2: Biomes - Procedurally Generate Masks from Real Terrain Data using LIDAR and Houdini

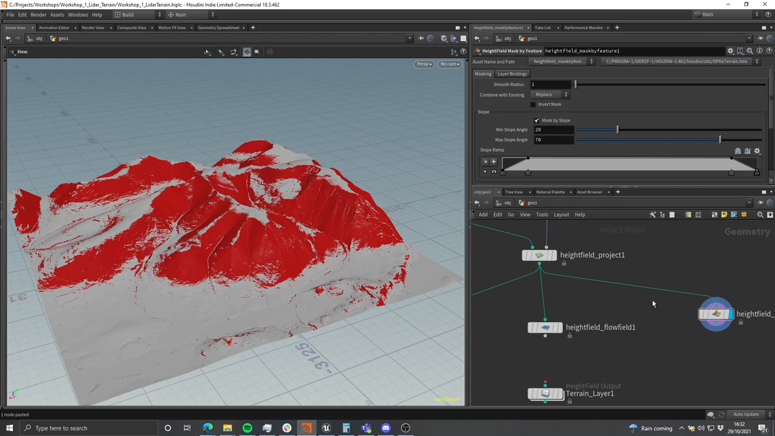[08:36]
is useful to extract from houdini is the kind of data that you cannot easily use in the material in unreal and this flow field is an example of that i'm sure that more technically minded among us might say well actually you could do this kind of effect inside of unreal in the material editor uh but for you know the average user uh that's probably a little bit beyond um us as
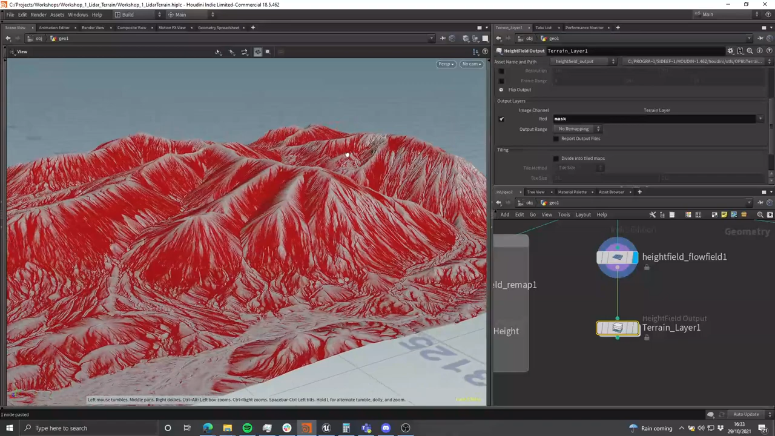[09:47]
information that i want if i wanted to preview the result that we were getting from for example the water layer and what i can do is i can type
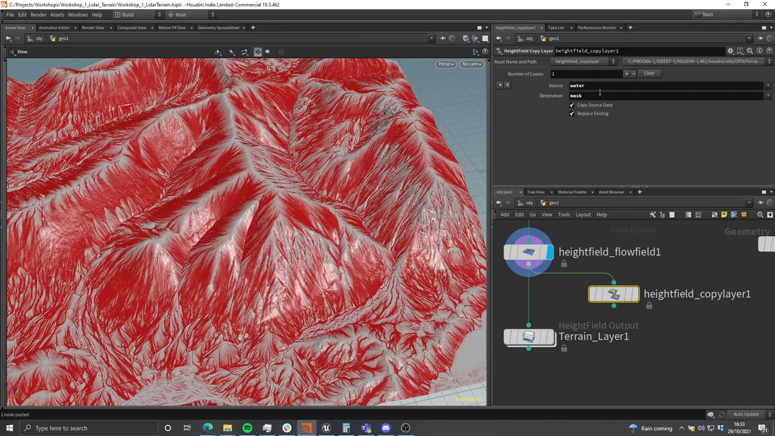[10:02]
and this is what we get from the water layer so this could be this could be interesting as well um but it's probably
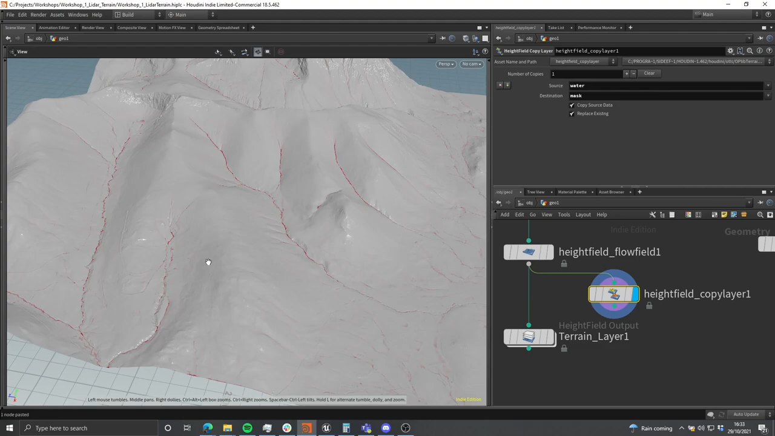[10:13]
possibly not going to be uh accurate enough um that said you may be able to do some post-processing and get some really nice kind of like riverbed uh
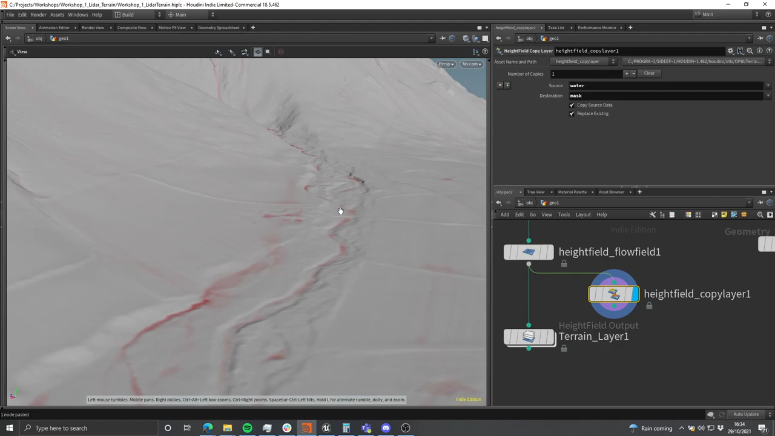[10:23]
riverbed sort of shading going on or at least weight blending between different landscape layers
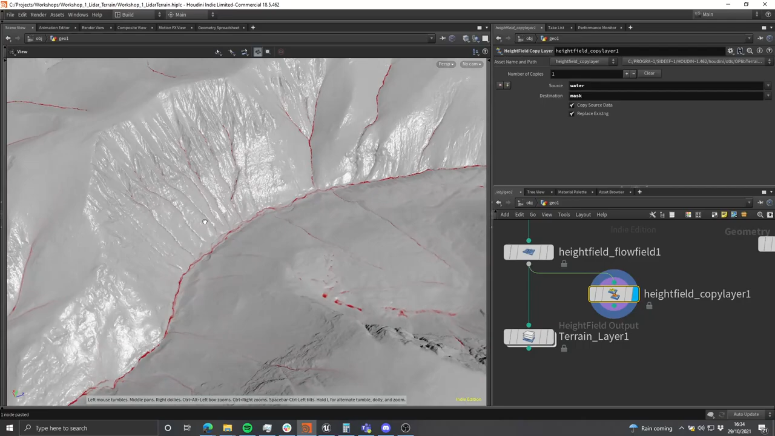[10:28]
i'm not going to worry about that for now i'm just going to keep things simple and we're going to go with that so i'm going to
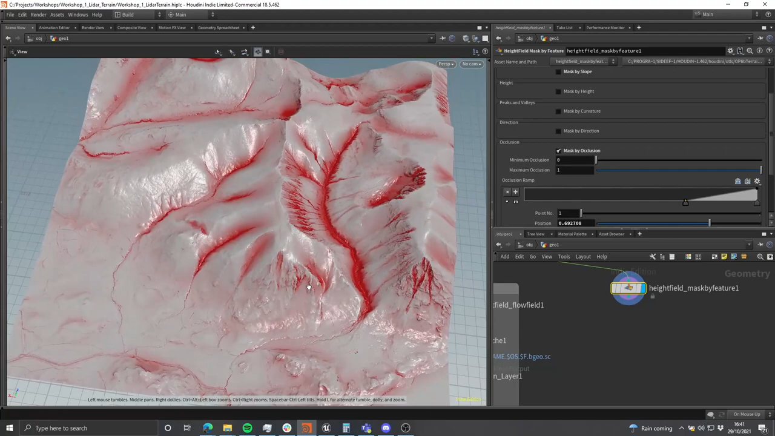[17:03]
of imagine that some trees or foliage would be getting scattered in the the really dark areas and the lighter areas over here might be more prone to kind of collecting sort
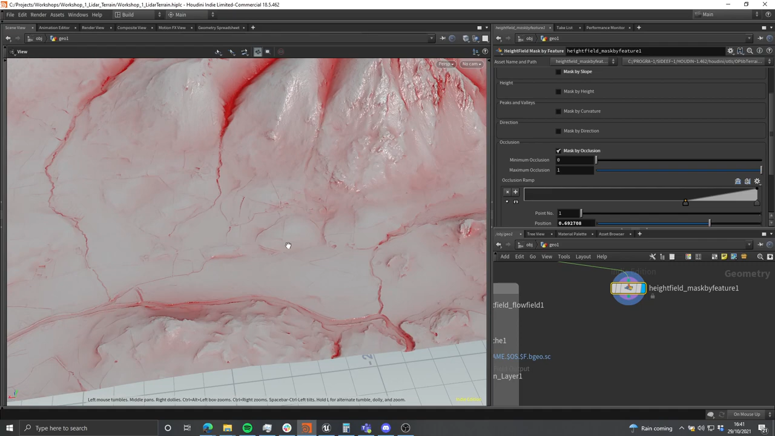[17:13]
of smaller bushes and shrubs so we're going to go ahead and export that to disk i'm going to go and copy the terrain layer one over there
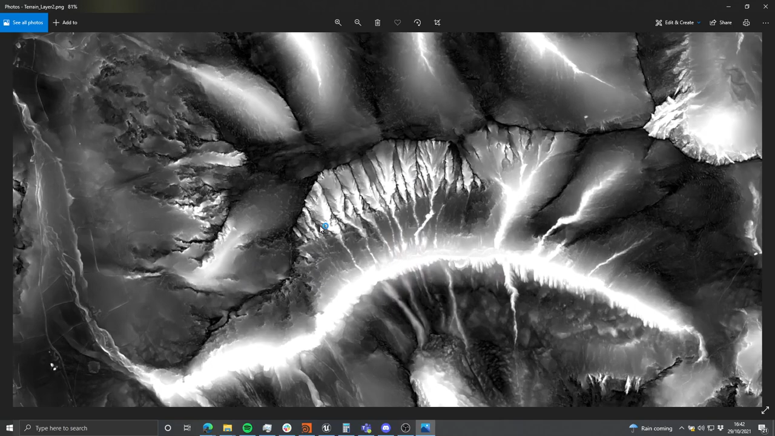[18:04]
so uh yeah another win for nature i guess but just look how much interesting and
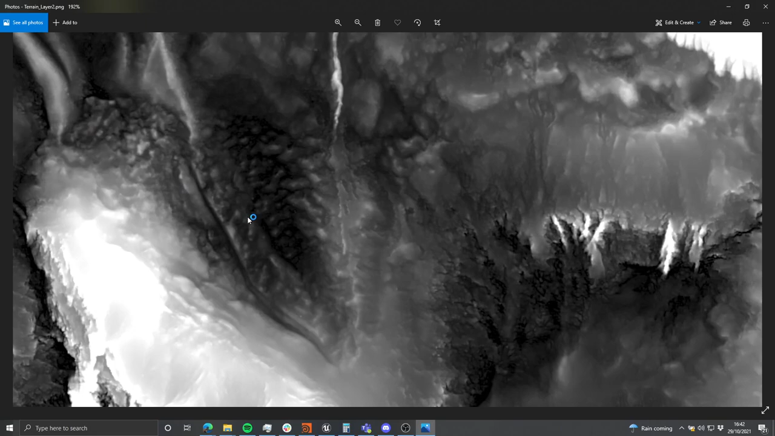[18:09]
rich varied detail there is in there and i think this is a really good example of how you don't need to create a complex setup in order to create incredibly
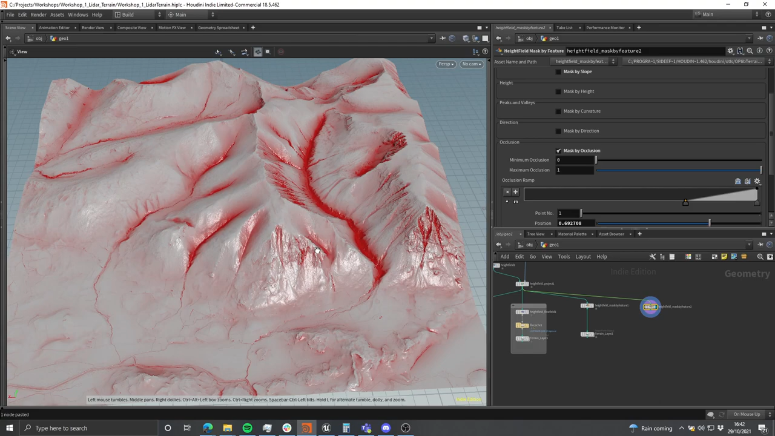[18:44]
i'm going to kind of imagine that that one we've generated there is like a foliage distribution mask or like a um a humidity or like a how a shelteredness mask and now i want to do one which is going to kind of look for rocks or kind of pretend that we're going to find rocks so i'm going to turn off the mask by occlusion i'm going to do mask instead by curvature
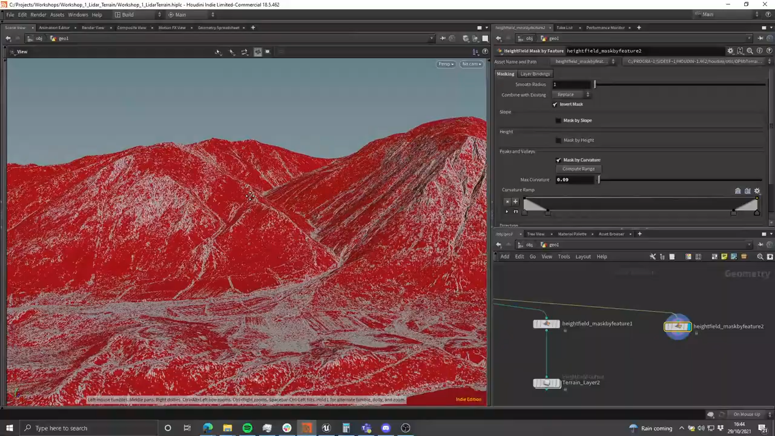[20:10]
that's something that is not exactly what i'm looking for but it's something